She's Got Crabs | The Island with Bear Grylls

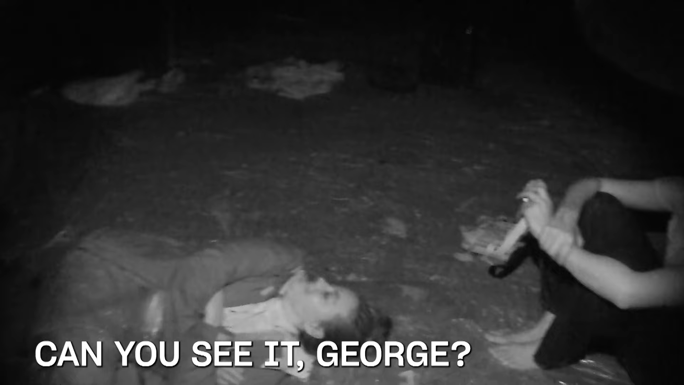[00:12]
Oh, my God, there's no way I can sleep here. F*** the f***ing hell!
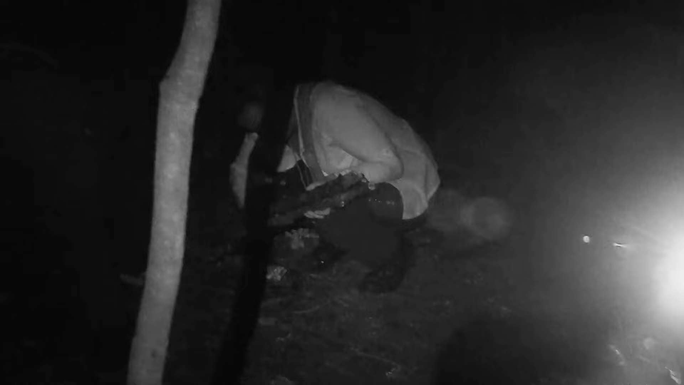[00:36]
7pm and the women are determined to get a fire started.
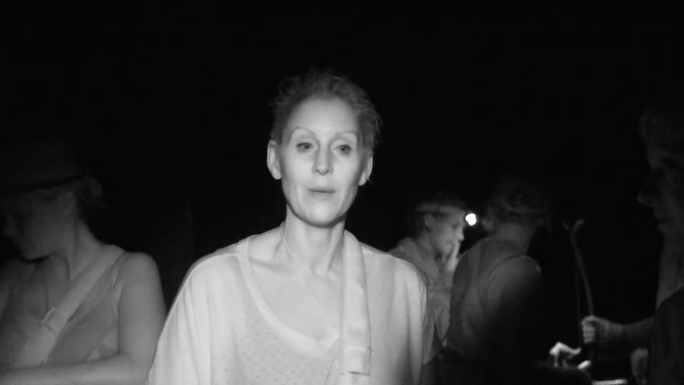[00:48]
That's what I'm trying to do at the moment, just focus on what's going on and not focus about the dark.
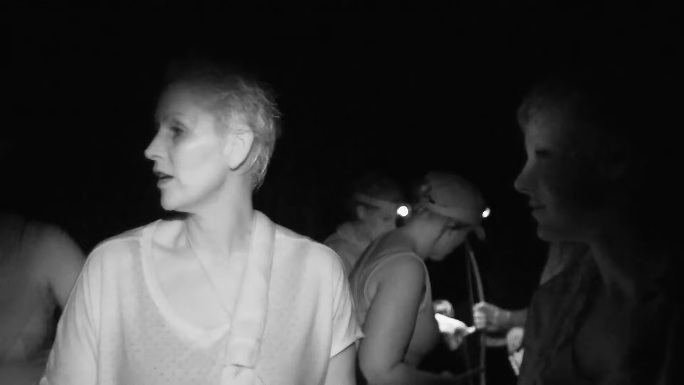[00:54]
Because if we don't get a fire and we sit down, it's awful. After just two days survival training, Becky, Georgina and their team have made a bow and drill.
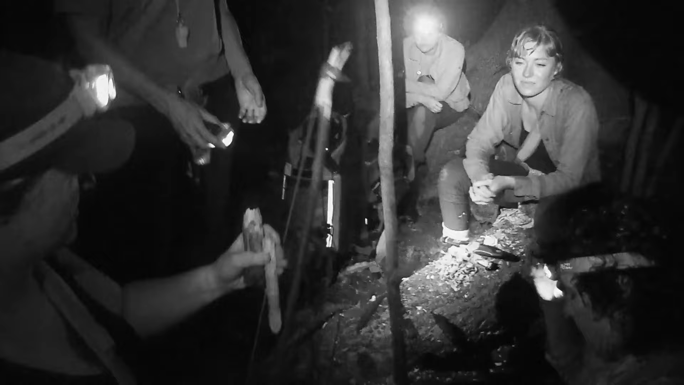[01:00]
And we move this really slow and low, Becky.
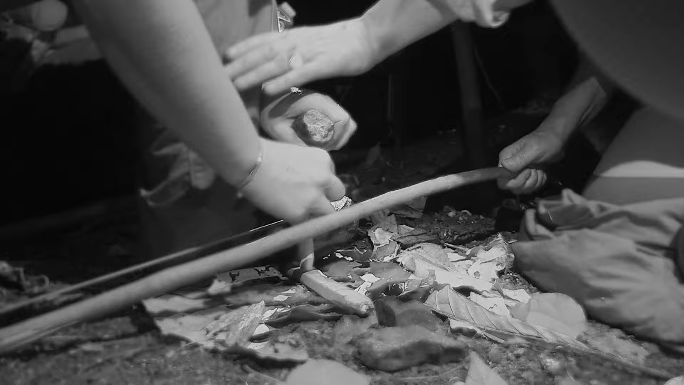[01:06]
I like it long and I like it slow.
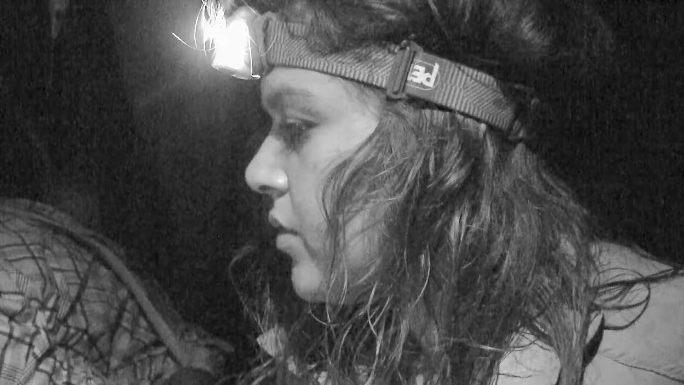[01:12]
Spinning one piece of wood against another should create enough friction to produce a burning ember. Honestly, who'd be a bloody caveman?
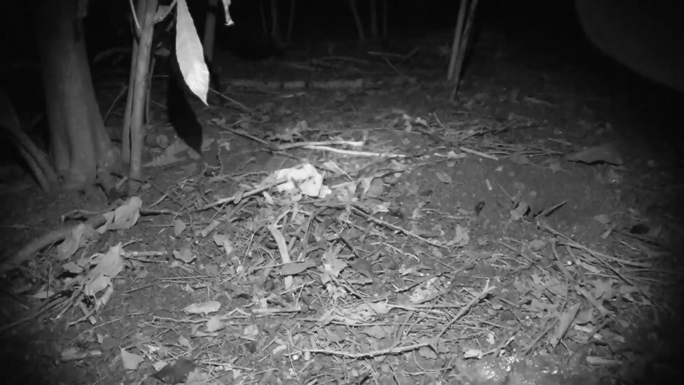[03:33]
F*** me! What the f*** is that? What is it? Tell me that's not a spider. What is it? It's that big crab over there. Can you see it, George? Oh, my God.